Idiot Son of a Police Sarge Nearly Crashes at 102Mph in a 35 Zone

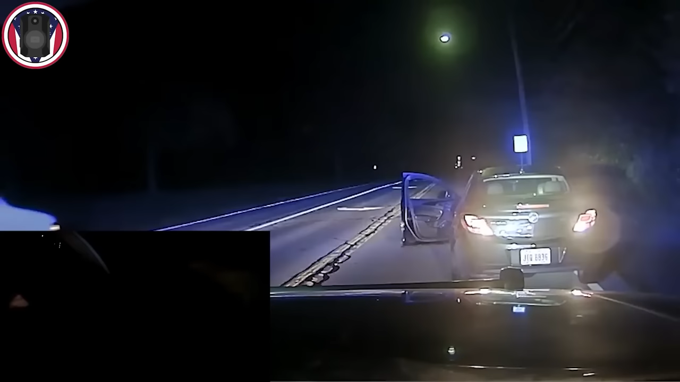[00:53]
Liberty 43, I'll have traffic stop. If I can get another unit. Who was that in the van?